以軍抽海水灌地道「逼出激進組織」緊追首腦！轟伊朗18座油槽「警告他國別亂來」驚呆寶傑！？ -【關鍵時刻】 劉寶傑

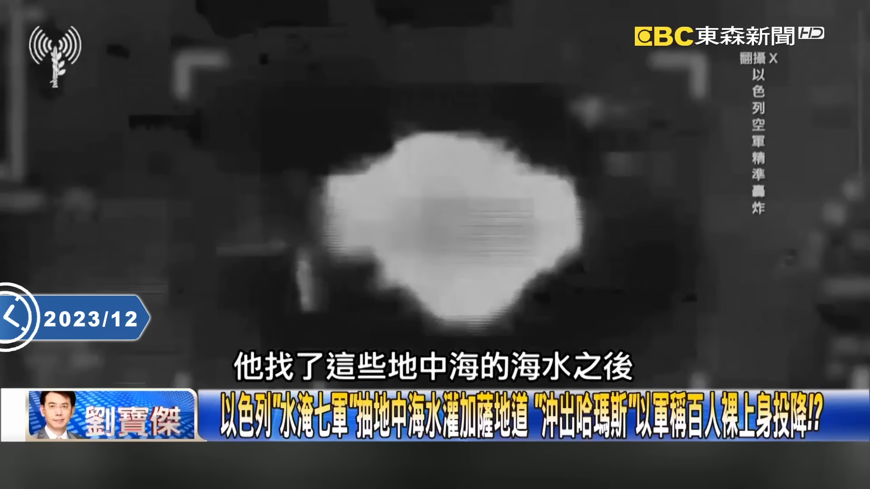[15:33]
他找了這些地中海的海水之後呢加薩直接灌進去灌進去說 有這個影片影片呢 裡面呢 就發現說奇怪 什麼
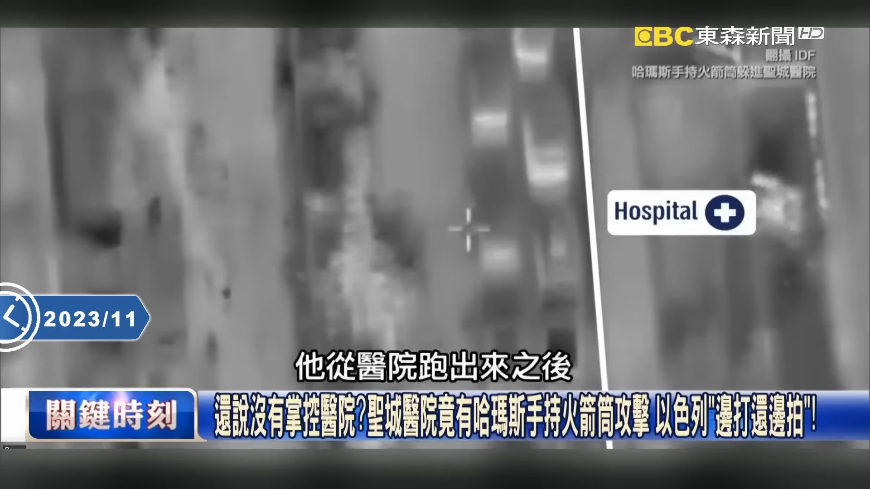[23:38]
對的對他從醫院跑出來之後拿著這個手電筒拿著這個火箭筒攻擊以色列的軍方所以他就是你看那從哪裡跑出來所以就是顯然這裡面不但有秘密通道可能裡面還有武器都藏在這個地方所以我現在不但要會打仗我還會設議沒錯 他就要整個這個為了要這個不落人口實為了要取得這個新聞
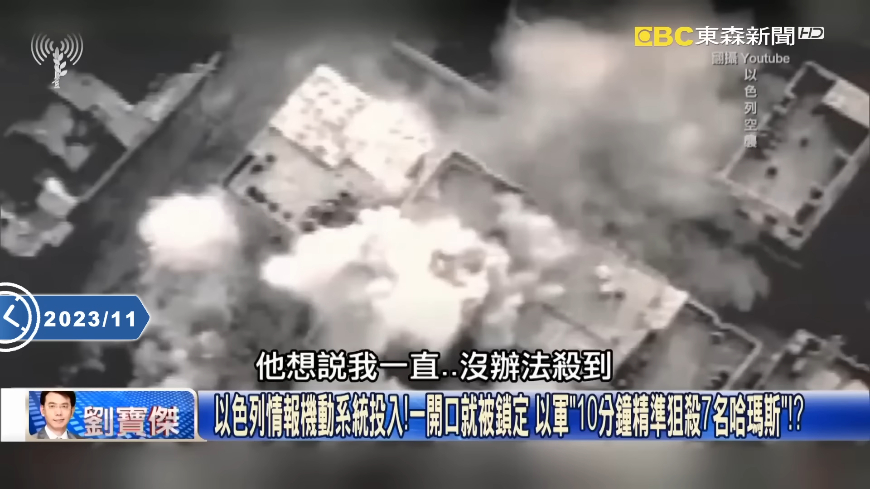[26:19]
沒辦法殺到想說不然我就上來這個呼吸一下新鮮空氣結果他一上來之後以色列軍方馬上就派無人機就把他獵殺他馬上
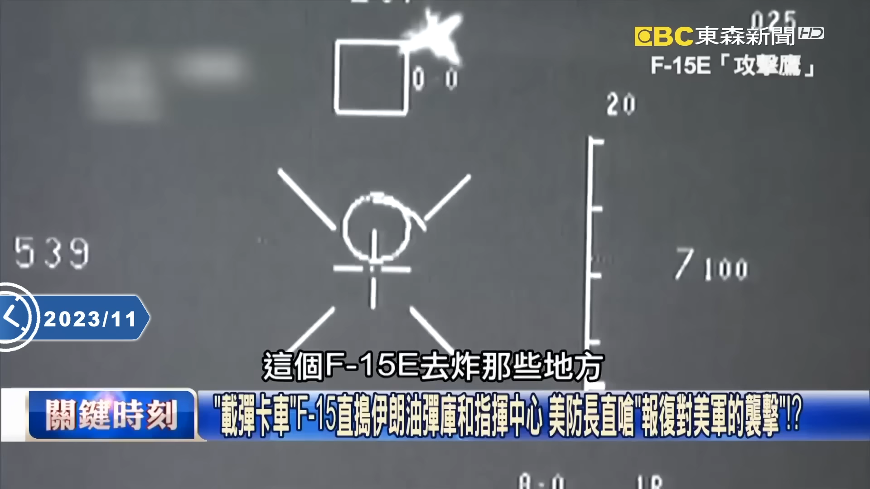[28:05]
些地方10月26號的時候去炸這個敘利亞那個伊朗跟附屬屬資的一個基礎設施11月18日與德赫蘭相關